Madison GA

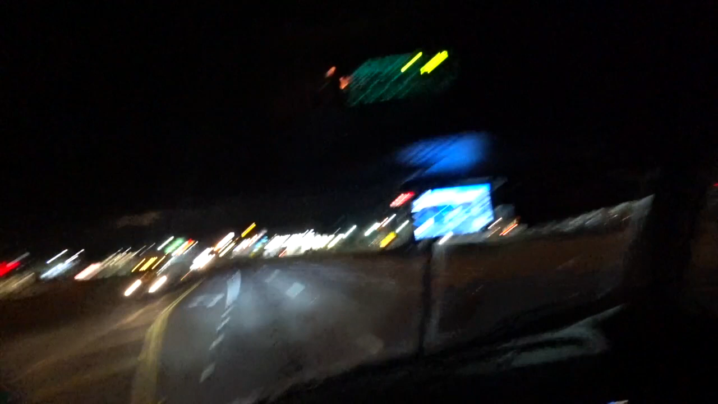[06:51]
I'm not seeing the pilot sign. Is it on the right? Is it on the left? Approaching destination in a quarter mile. Yeah, on the right, on the left. Anybody see the pilot? I see trucks coming out. There's a sign.
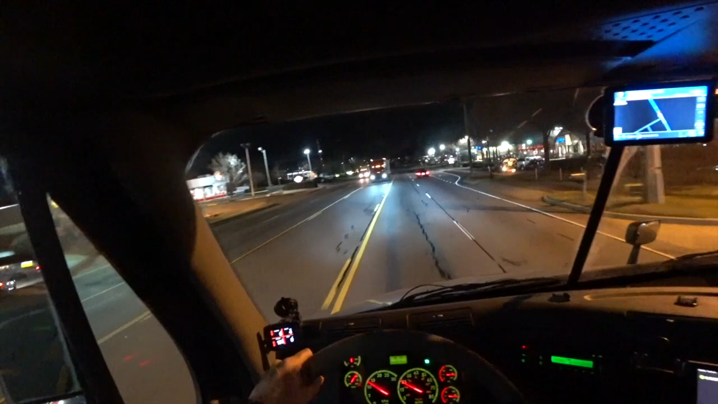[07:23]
It says Huddle House. You have arrived at your destination, 1881 Eaton Road.
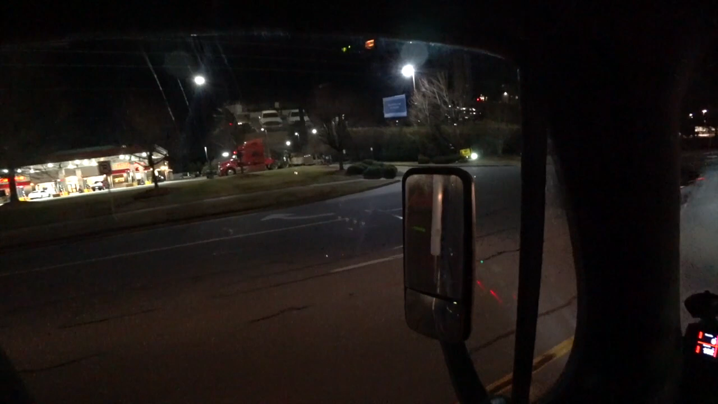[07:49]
See, they're double parked at the entrance. That's not a good sign.